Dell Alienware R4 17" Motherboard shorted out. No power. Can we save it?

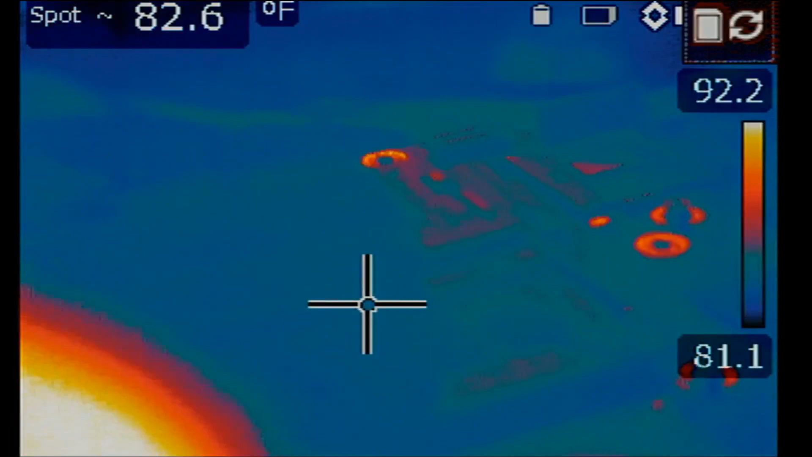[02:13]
On screen: spot 82.6°F
Right now, our voltage injection tool is drawing 1.27 amps,
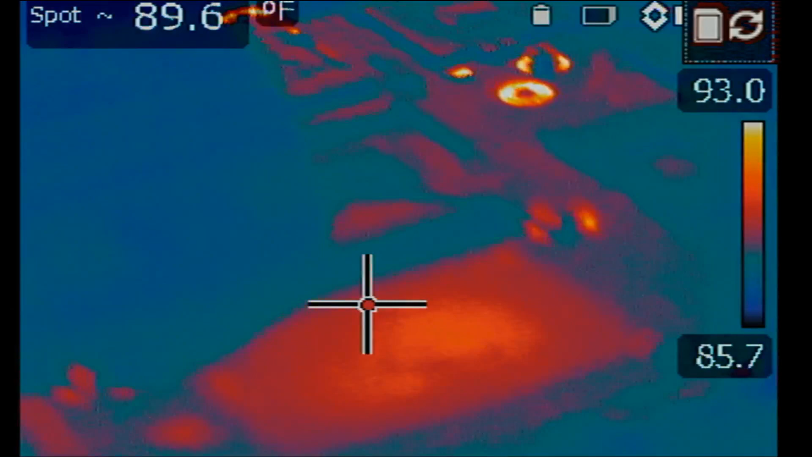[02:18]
On screen: spot 89.6°F
and we do see heat at the CPU.
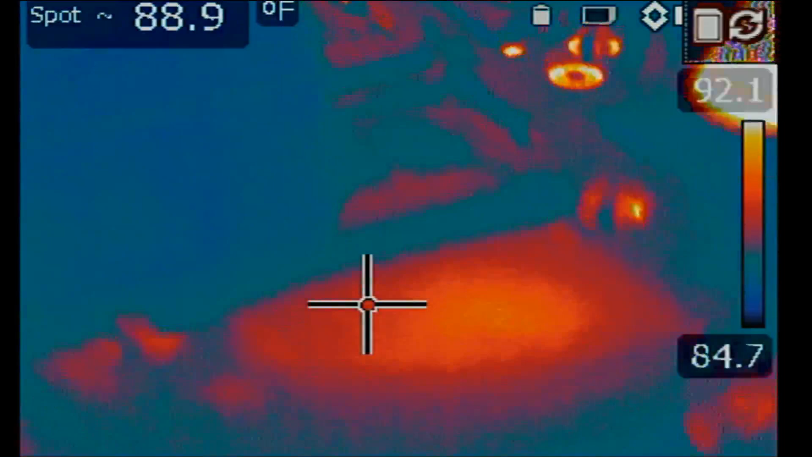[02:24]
On screen: spot 88.9°F
Heat exactly at the CPU. Now, a heat spot on the CPU does not mean the CPU is bad.